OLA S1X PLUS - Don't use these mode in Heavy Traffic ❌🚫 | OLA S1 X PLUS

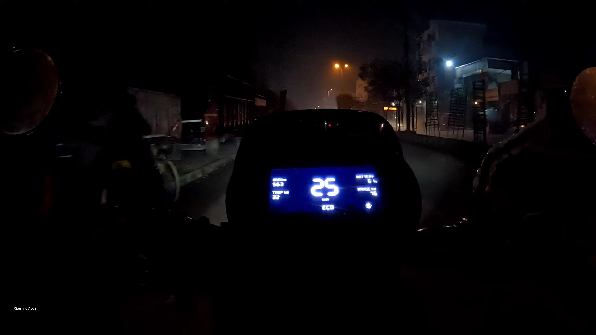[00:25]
है कौन सा मोड बेश्ट है तो अभी मैं आपको बता दू कि इको मोड पर मैं चला रहा हूं और यह जो रोड है अभी आप देख रहे हो कि खाली आपको दिख रहा है लेकिन अभी
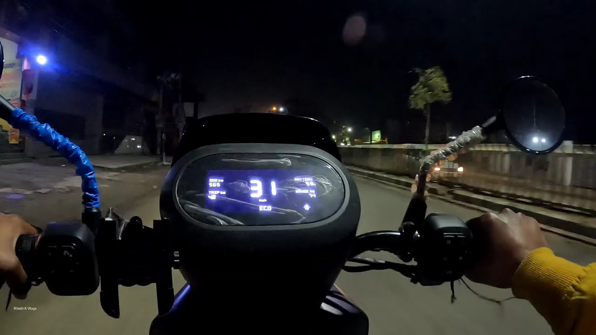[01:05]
गाड़िया भी ज्यादा है और लोग भी इदर उदर कहीं से भी कभी भी आ जाते हैं साइड में मतलब तूटा-फुटा है मतलब कहीं न कहीं थोड़ा बहुत तूटा-फुटा आपको देखने को मिलेगा तो
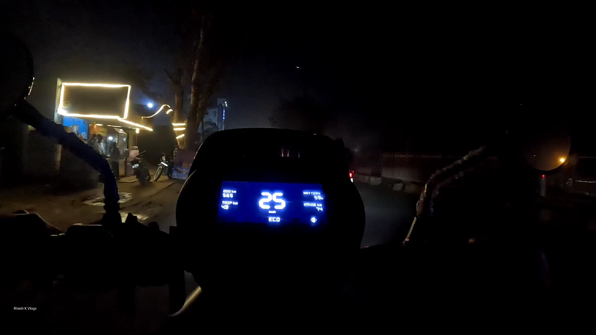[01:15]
ऐसी सड़कों पर अपको इको मोड पर ही इस स्कुटर को चलाना होगा रखी आप नॉर्मल करते हो तो आपको लगेगा कि मतलब कुछ ज्यादा जटके लग रहे हैं क्योंकि देखो कहीं न कहीं ब्रेकर
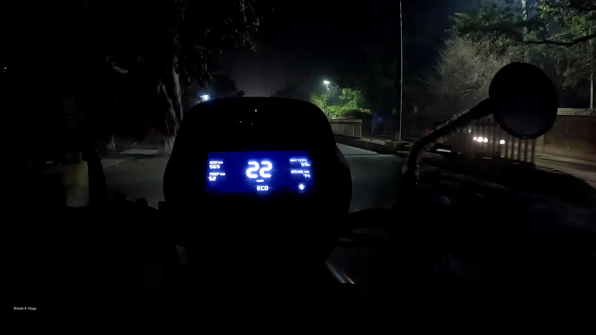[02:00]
कर जैसे कि आपने मेरी बिछली वीडियो में देखा उन
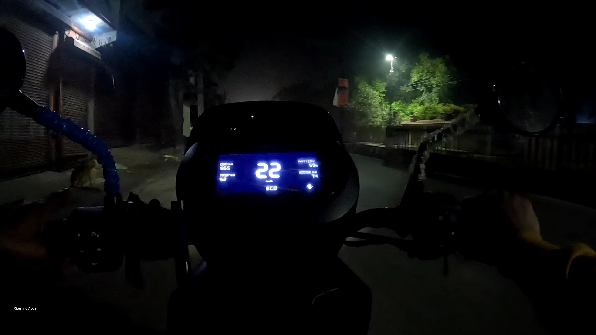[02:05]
सढकों पर क्या है कि छोड़े-चोड़े सढके हैं और वहाँ पर क्या होता है कि थोड़े ही गाडिया सई चलती है ज्यादा रोड पर ग्रावट आपको देखने को नी मिलता है वादलब
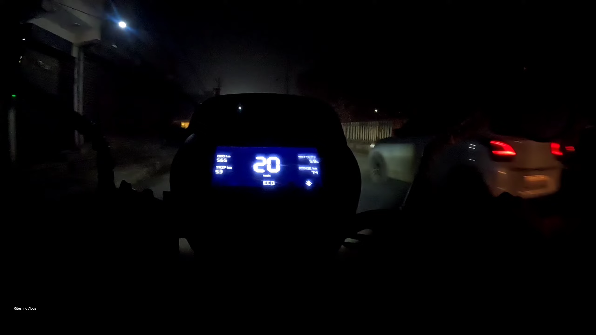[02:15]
कम से कम जगई-जगे आपको � या ब्रेकर देखने को नहीं मिलेगा इस तरह के रोड पे तो आप मुझे नहीं लगता कि 40 km से ज्यादा कि तेजी में आप चला पाएंगे क्योंकि देख सकते हो किस तरह का रोड है और कितने सारे लगलब यह खुले हुई जगह जहां पर कोई भी मतलब किदर से भी गाड़ चला सकते हो बाकि